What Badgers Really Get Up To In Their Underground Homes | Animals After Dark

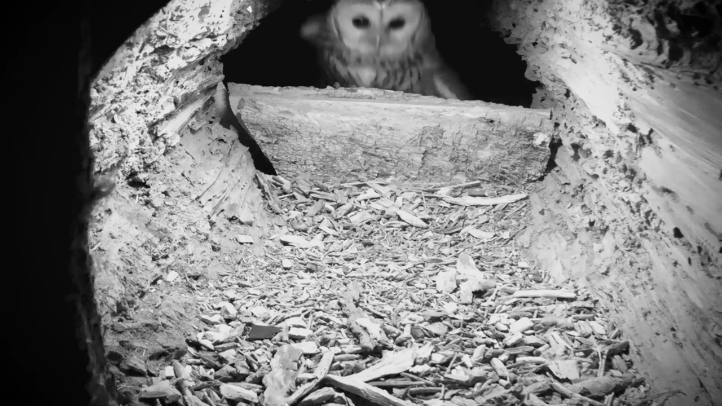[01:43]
And Philippa is on hand to witness a tawny owl battling it out for the best nest spot in the garden.
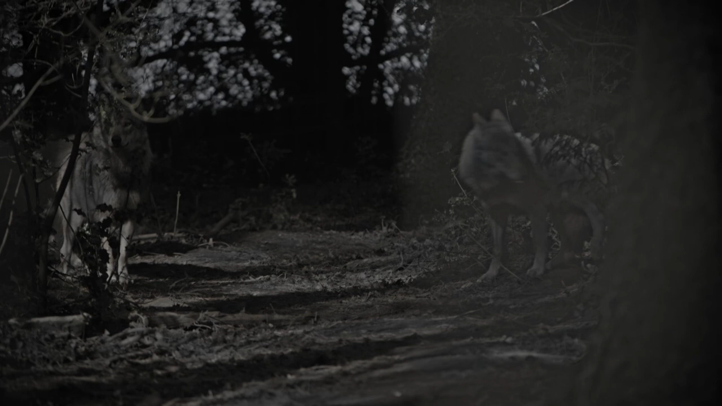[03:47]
In the wild, a lame wolf would be left behind, but this pack have rallied around the injured Moby.
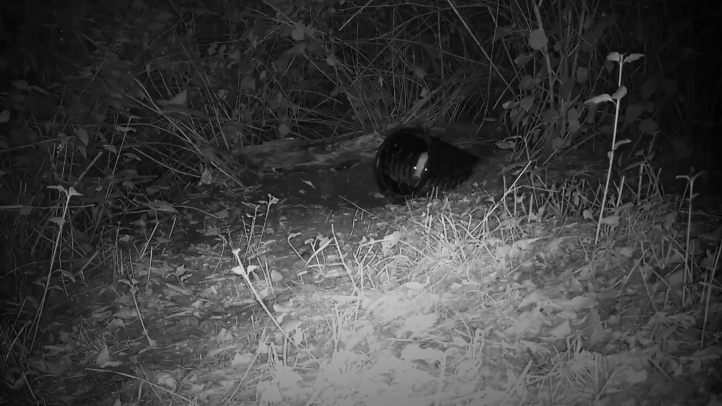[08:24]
He's likely gone back to Kate's homemade set underground, out of sight. So it's probably a good time to go back inside to see what they're getting up to on the rest of the site.
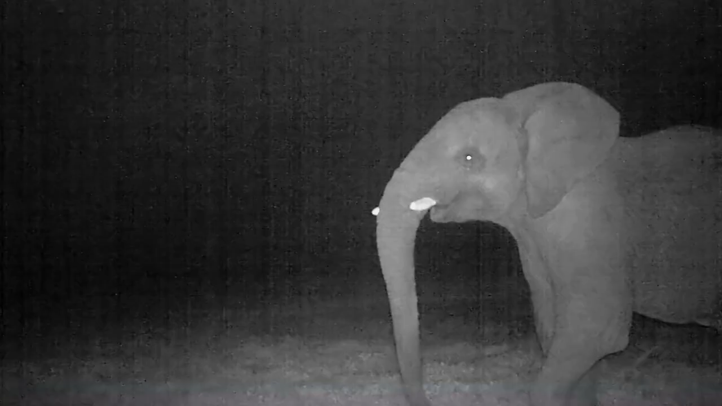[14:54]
This isn't the Serengeti, it's a zoo in Somerset. Mchanga and Juna are two young male African elephants. African elephants need as little as three hours sleep, so even though they aren't officially nocturnal, they're up most of the night. Tonight, rather than sleeping, the young elephants are sparring each other to test their strength. At least there's CCTV here to keep an eye on them.
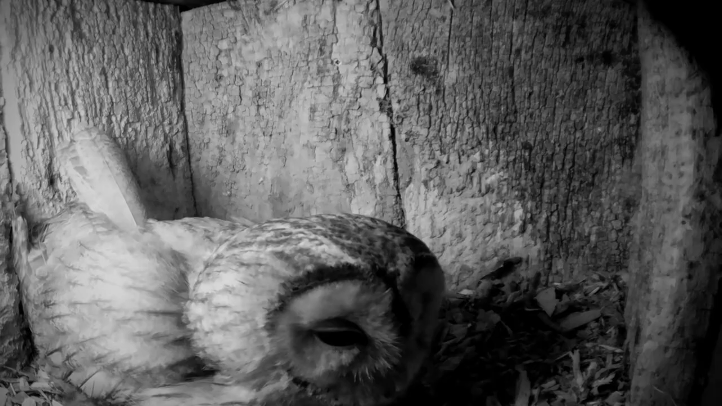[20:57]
Boxes like this are prime nesting spaces and there's always competition for them.
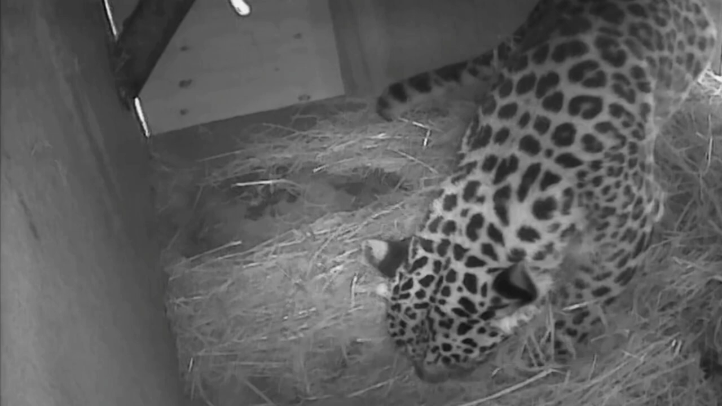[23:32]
so now they should be active, not looking to lie down. But tonight in a Yorkshire Zoo is a very special night. Tonight, this leopard is giving birth. Many animals prefer to have their babies under the cover of darkness. It's safer for the vulnerable young. There are only 80 of this critically endangered species left in the wild, so even one cub is a success. But she's not finished.
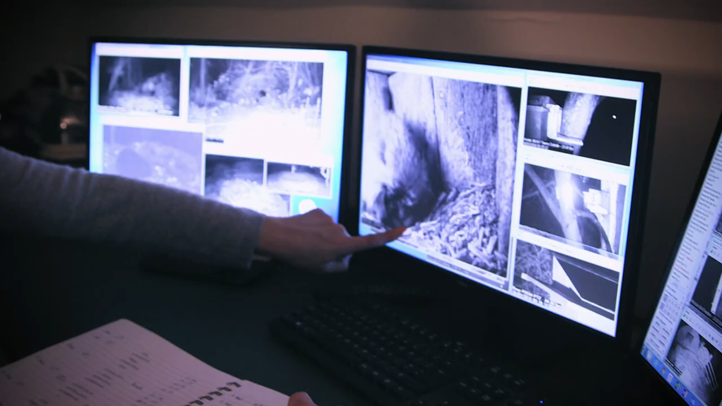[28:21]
Oh, look, you can see the eggs.
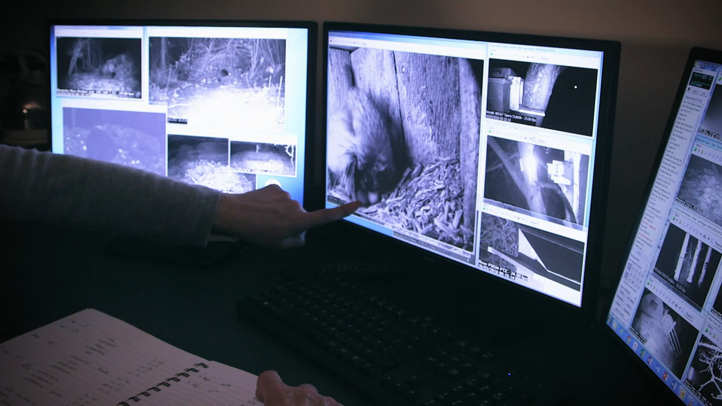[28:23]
Look, look, look, look, look. She might look content now, but last year it was a real battle to get her nest box.
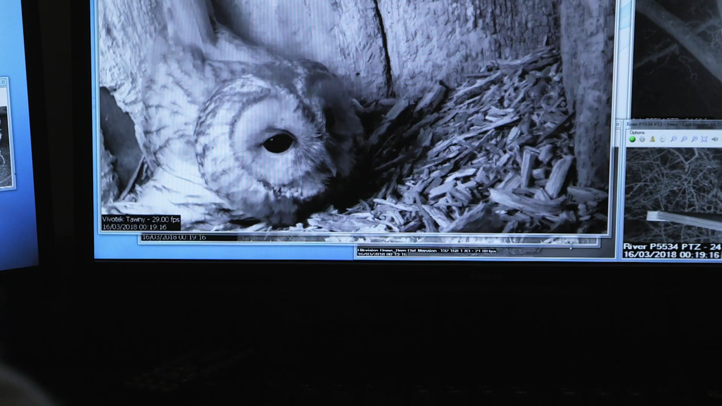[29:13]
This year, she has secured the box early. Now she's brooding a family of her own. And last week, she laid her third egg here.
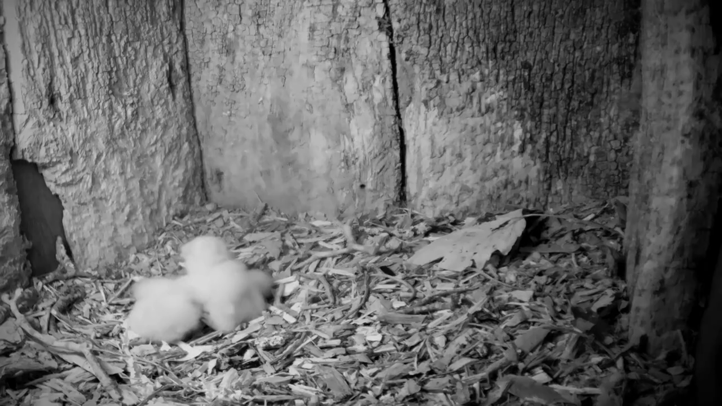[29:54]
When they first hatch, these chicks are really tiny. As Kate's cameras revealed last year, these owls showed themselves to be a great mum and dad,
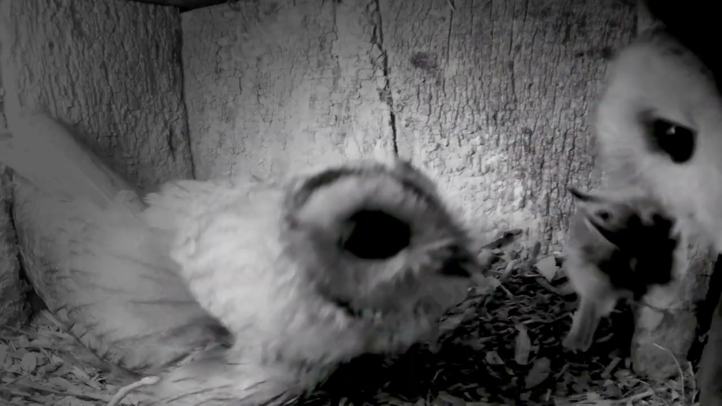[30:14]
and a hard to swallow frog.
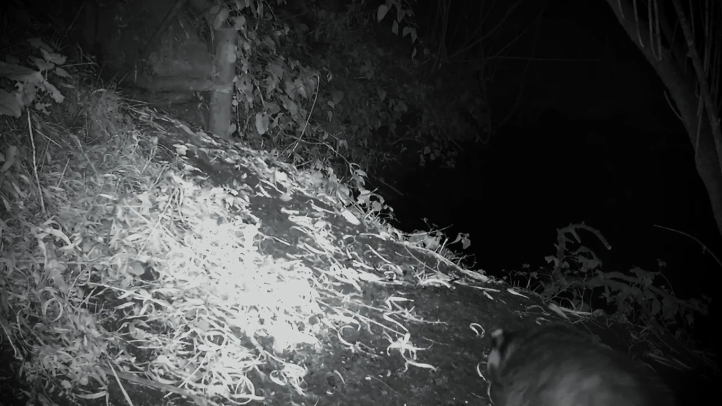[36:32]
Back at the house, cameras stream footage from her set to the computer.
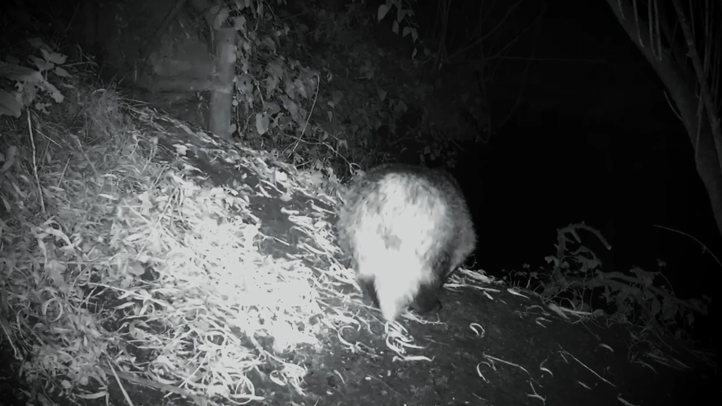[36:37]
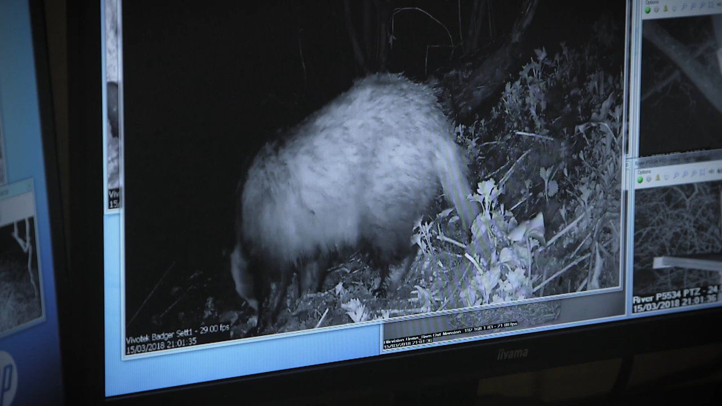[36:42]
The set initially lay empty, but after a few months, Kate's cameras finally caught a pair of badgers sniffing around.
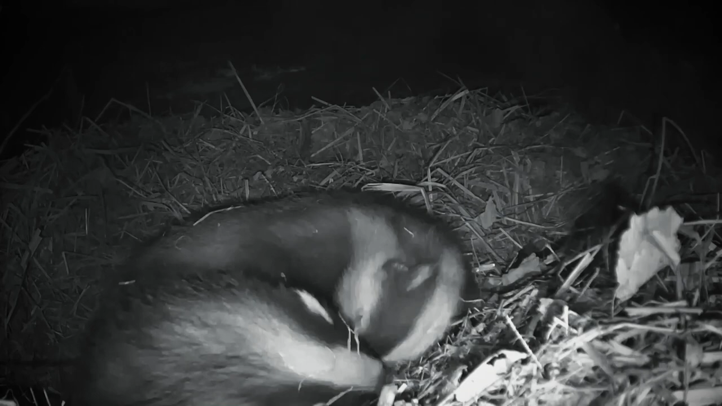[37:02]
It turned out the visitors were a mother and two young sons.
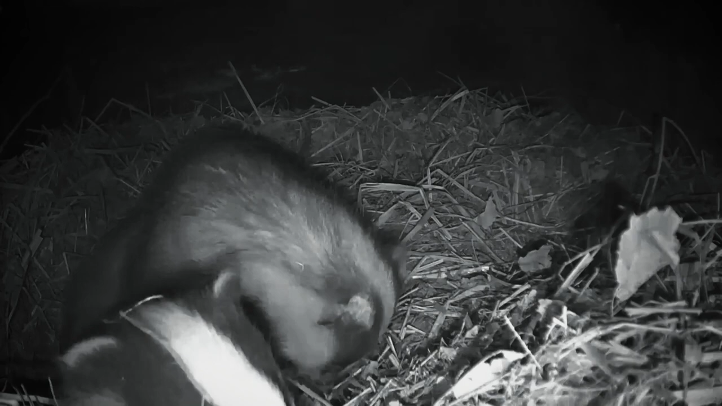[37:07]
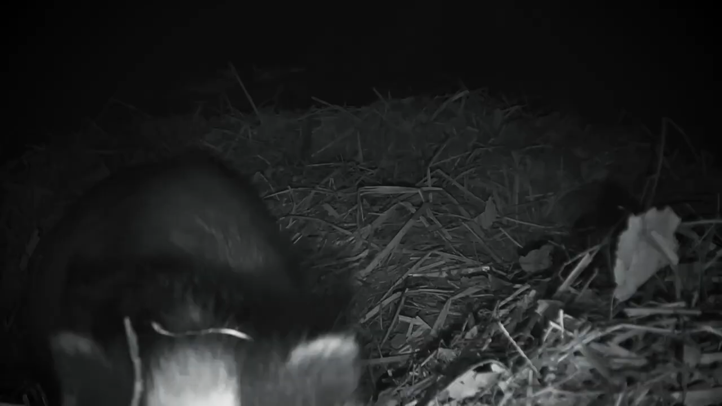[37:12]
Once the badgers looked interested, Kate put out straw as fresh bedding to encourage them to settle in fully.
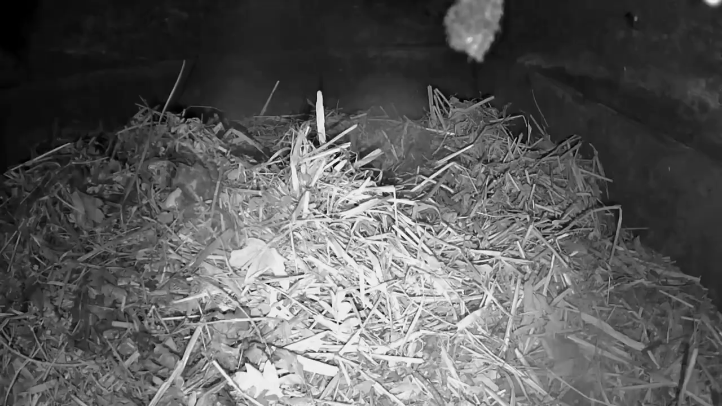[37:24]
They started to pour that material in. As soon as they started doing that, I felt they were beginning to get ownership.
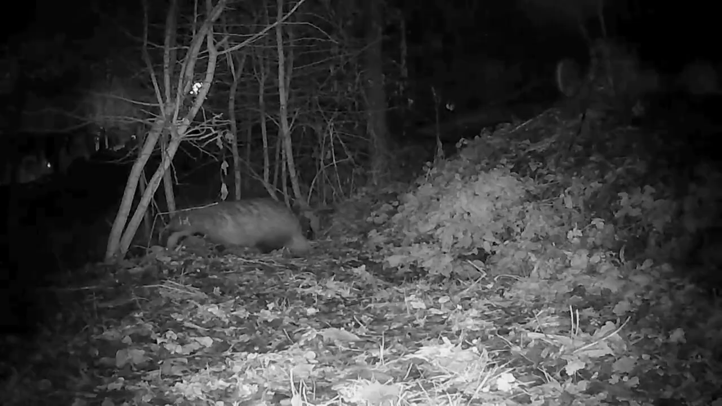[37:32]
I love the way that they scoop it all up with their front legs into like a ball between their chin and their front legs, and then they scoop it into their middles, and then they sort of arch their back and go backwards.
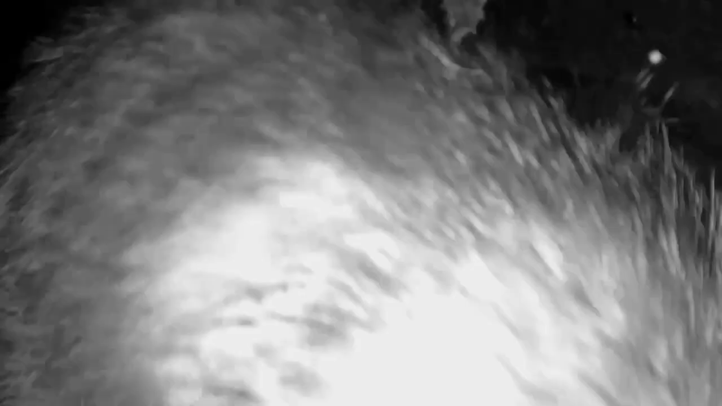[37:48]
And what is amazing, they always go straight back into the hole, like they've got reversing camera.